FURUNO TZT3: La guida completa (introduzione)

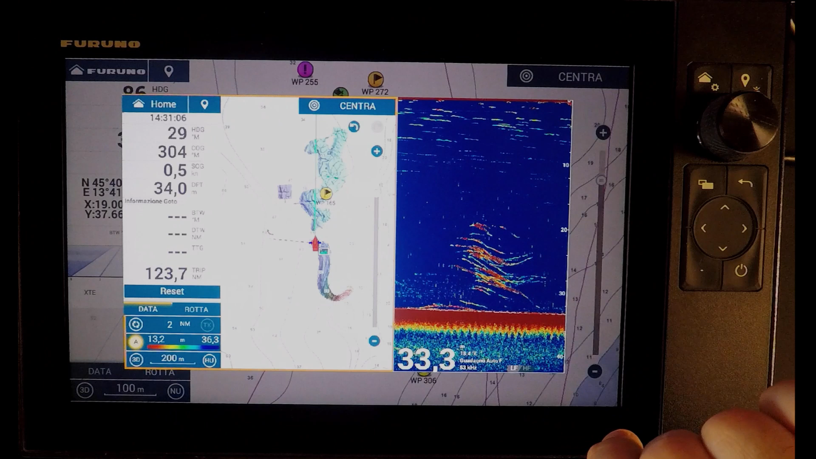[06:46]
Posso andare a vedere cosa ho trovato in questa zona.
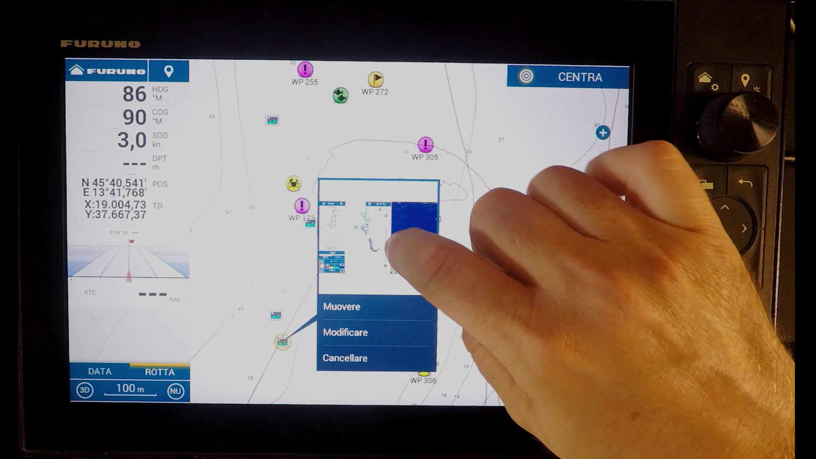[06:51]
Secondo me questa è una cosa molto più
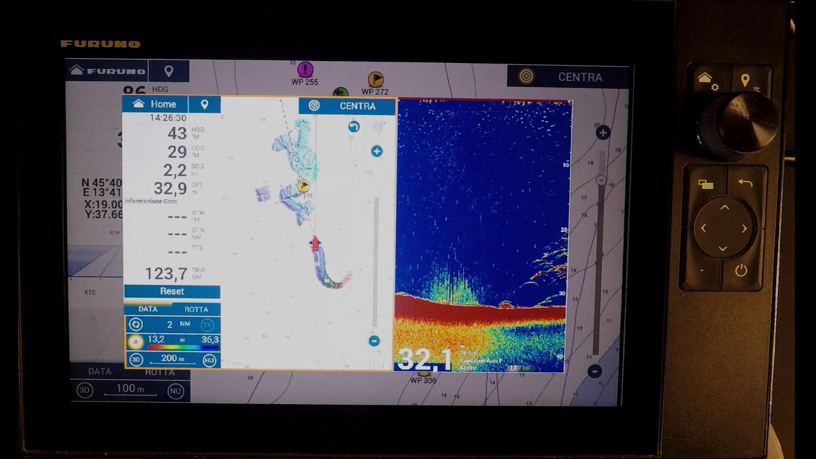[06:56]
utile e importante rispetto ad ammettere semplicemente un waypoint. Perché il waypoint non sarà mai in grado di, diciamo, esprimere tutto quello che abbiamo visto.
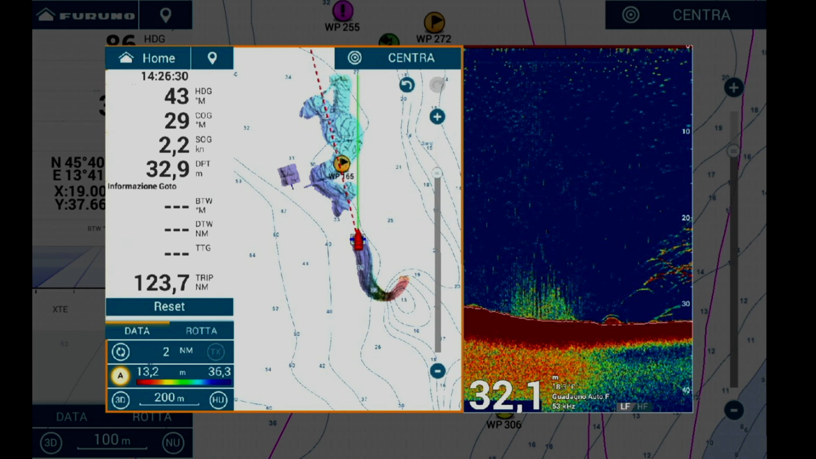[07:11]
On screen: speed 2.2 kn
In questo modo, con una semplice foto dello schermo, che è semplicissima da fare,
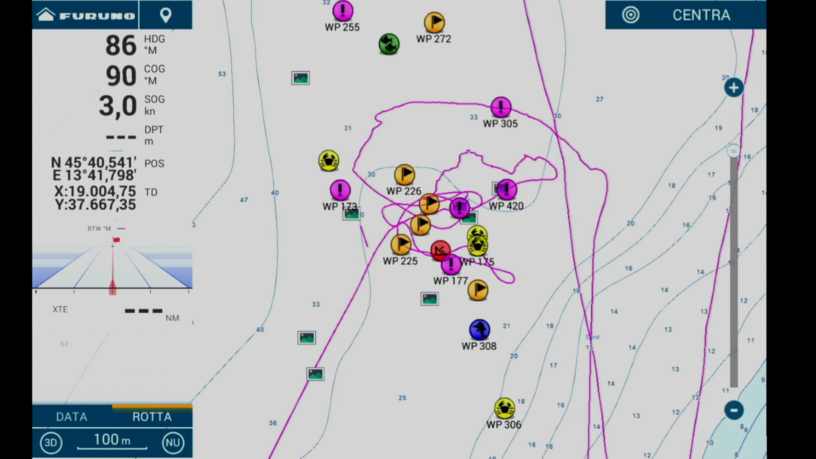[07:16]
adesso vi mostrerò anche come si fa,
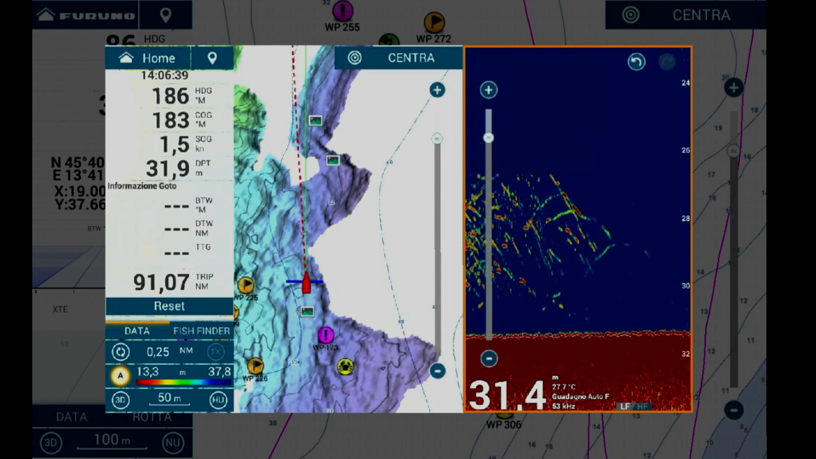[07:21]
On screen: water 27.7°C
noi siamo in grado di richiamare gli screenshot fatti proprio in quella posizione, in quel momento.
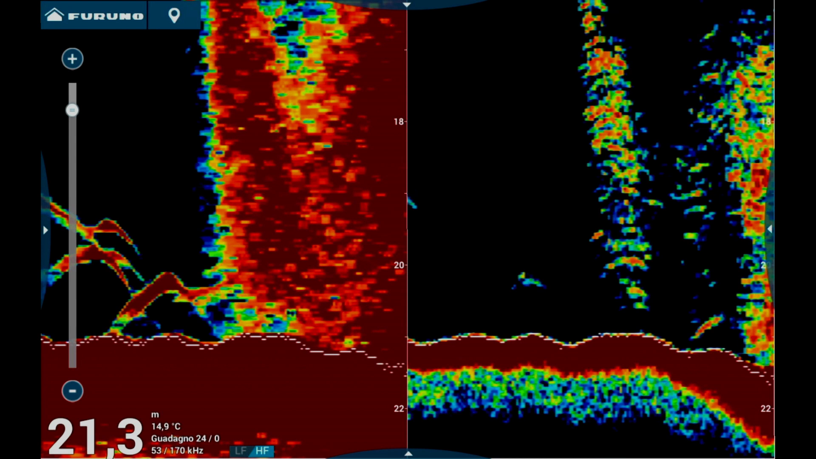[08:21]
On screen: depth 21.3 m, water 14.9°C
Adesso non guardate la definizione di queste immagini perché purtroppo è un demo e quindi sul demo non si riescono a fare, diciamo come dire, troppe cose.
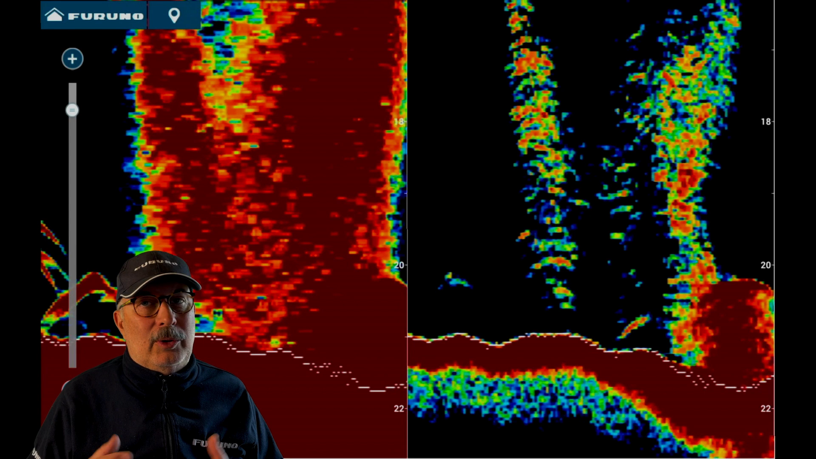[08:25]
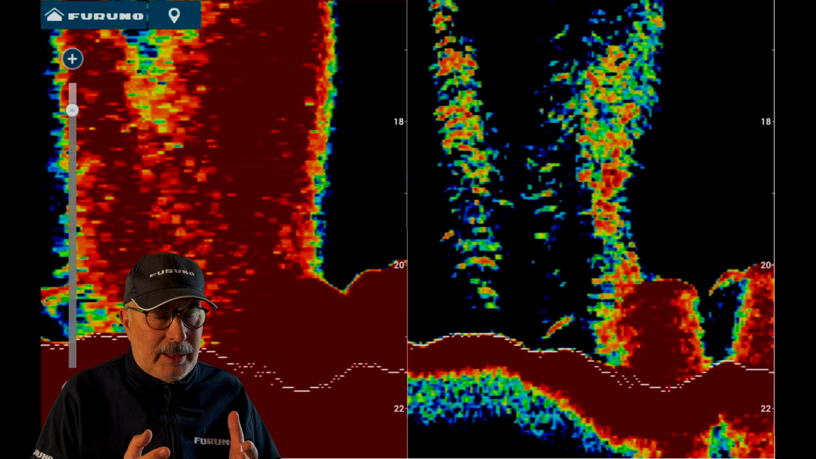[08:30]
Abbiamo un file caricato che comunque mi permette in qualche modo di lavorare e di farvi vedere quali sono le funzionalità.
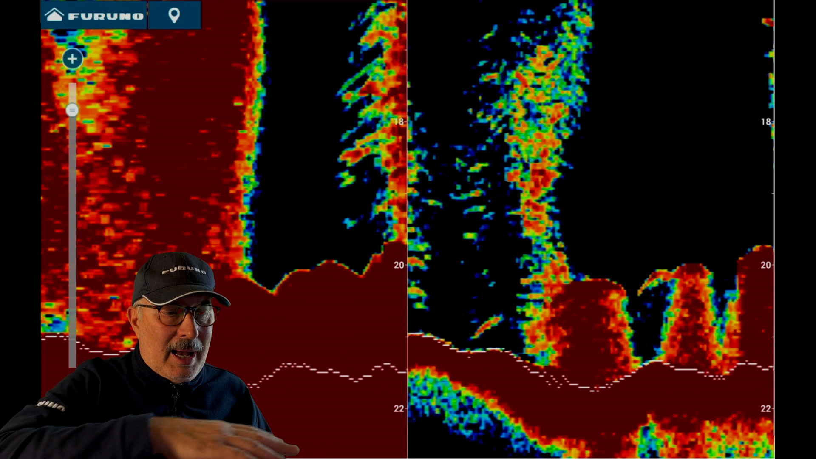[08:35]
Anche in questa schermata, come per la cartografia, io ho la possibilità di attivare dei sottomenu.
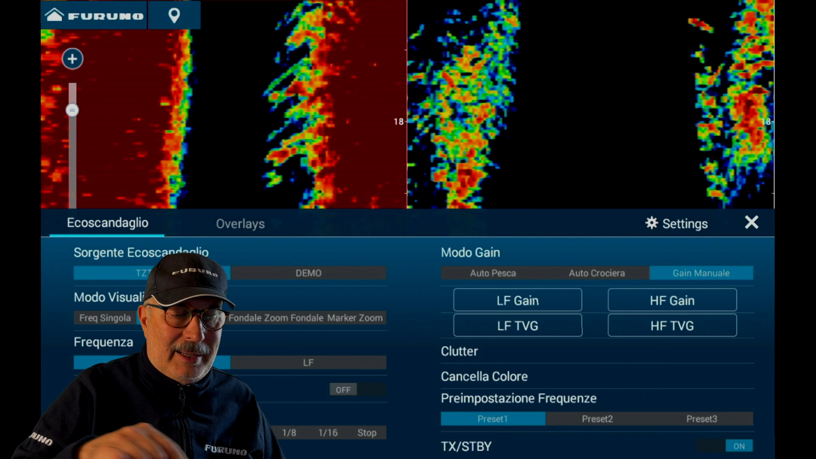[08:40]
È il stesso sistema di prima.
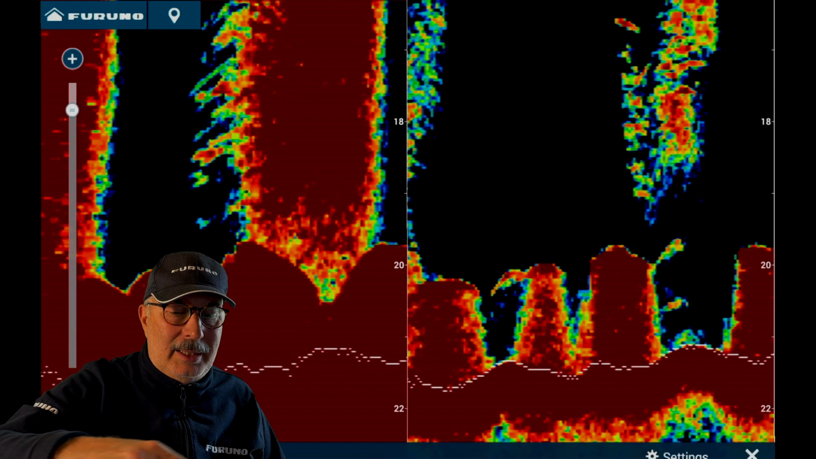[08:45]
Menu dal basso verso l'alto, menu
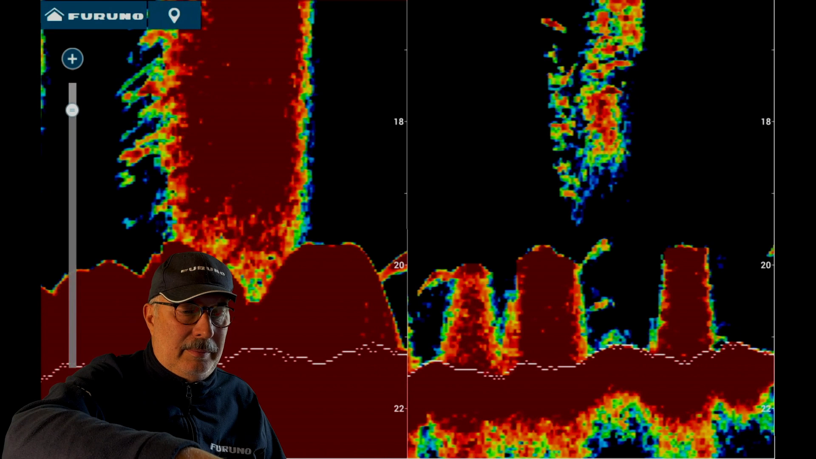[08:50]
laterale, menu sopra. Adesso qui mi si sono cancellate le registrazioni perché sono in demo.
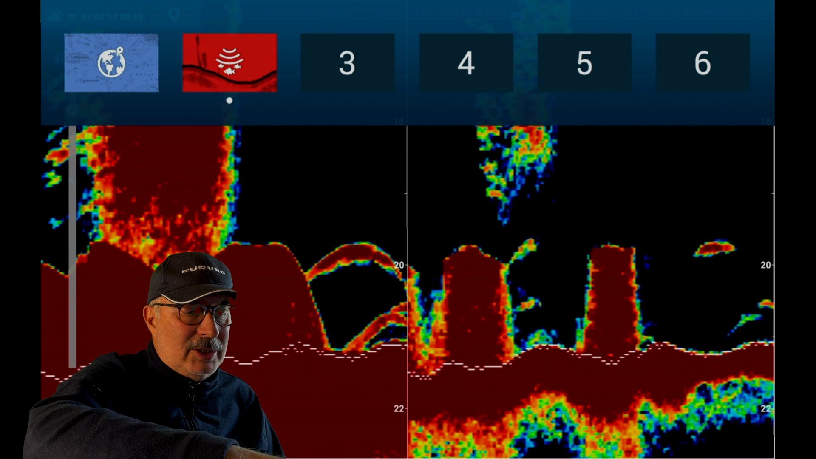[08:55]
In questo momento ho appena registrato la memoria su ecoscandaglio.
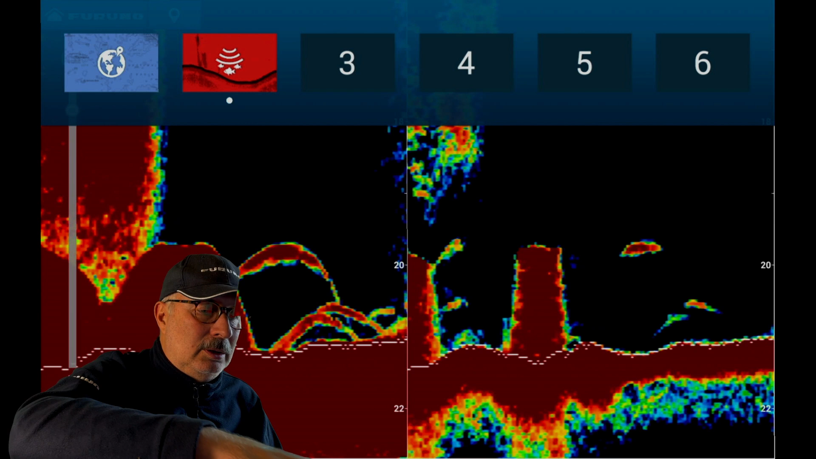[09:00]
La prossima volta che voglio cambiare schermata,
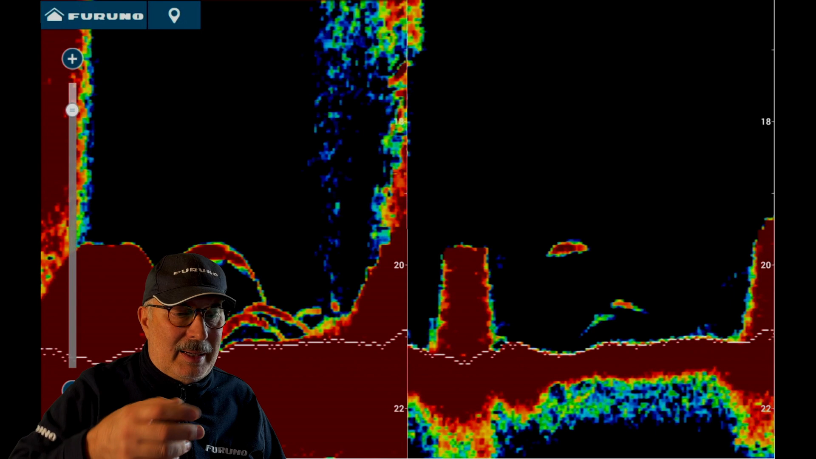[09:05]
basta che faccia così e così.